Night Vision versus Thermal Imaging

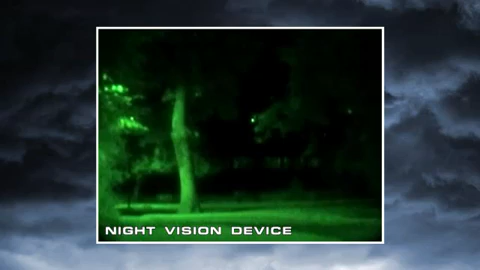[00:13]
night vision goggles and scopes make images from visible light just like your eyes so their familiar green cast images provide excellent situational awareness at night unfortunately magnifying the amount of light in an image is only part of the solution to true night vision the critical element
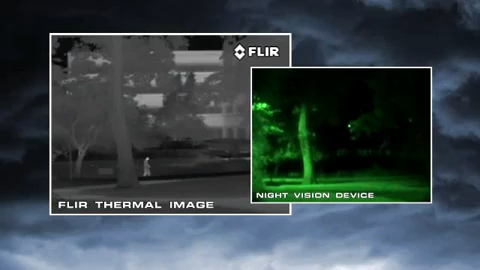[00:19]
they don't address is visible image contrast that's what you really need to be able to see at night when a target is brighter than its surroundings it has good visual contrast and is
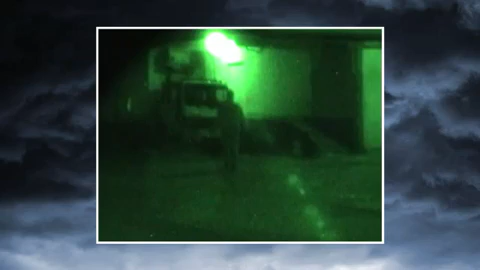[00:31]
easy to see when a target doesn't have good visual contrast you can't distinguish it from its surroundings no night vision scope can reveal contrast that's just not there
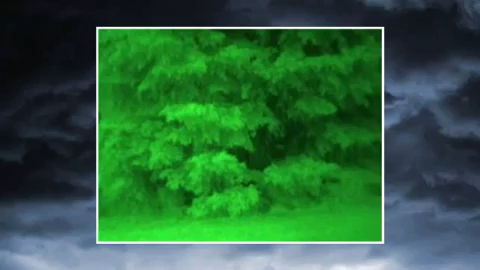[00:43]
thermal cameras see heat not light the more heat an object gives off the
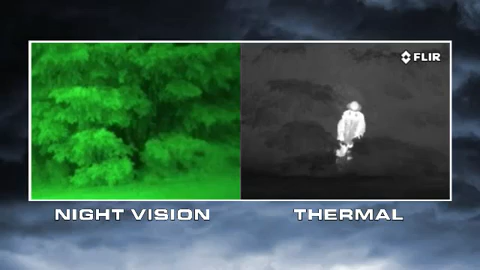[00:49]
more thermal contrast it generates and the easier it is to see everything on earth gives off heat and things like people animals and car engines generate lots of
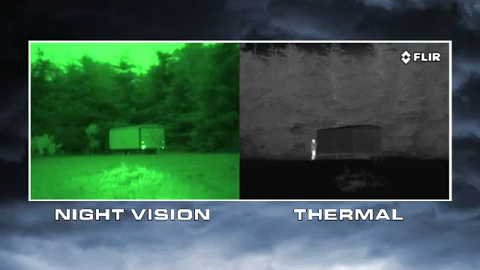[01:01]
heat so they're easy to see even through camouflage atmospheric conditions like
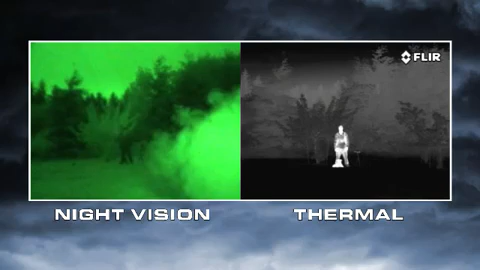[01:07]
smoke rain or fog reflect light making night vision goggles and scopes even less effective
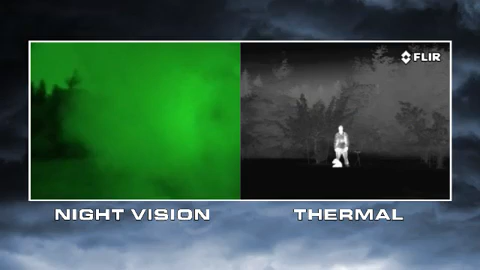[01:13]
but thermal cameras see through these obscurants clearly night vision goggles and scopes
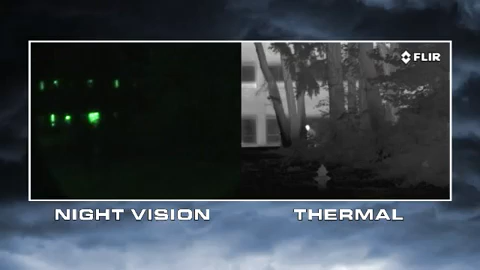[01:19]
of light to work well if light levels are too low like in
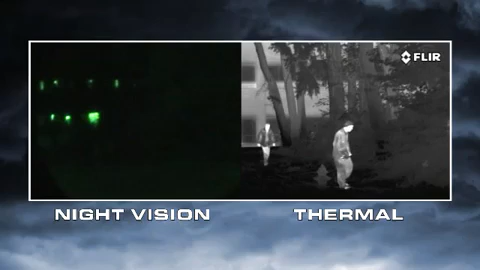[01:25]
rural areas and when looking into deep shadows they won't be able to see anything if there's too much
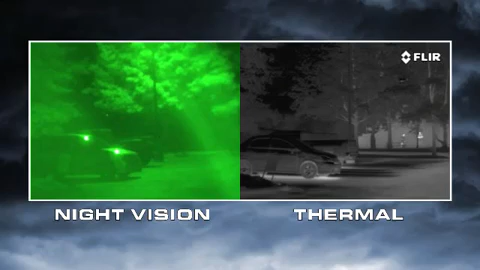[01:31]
light like from street lights security lights or car headlights they become oversaturated
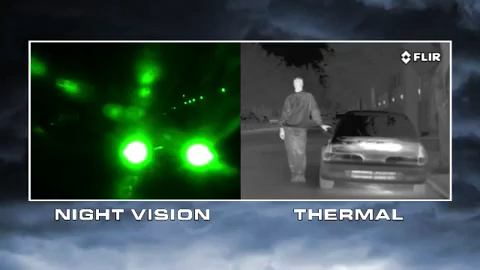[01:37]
thermal cameras have none of these limitations that's why airborne law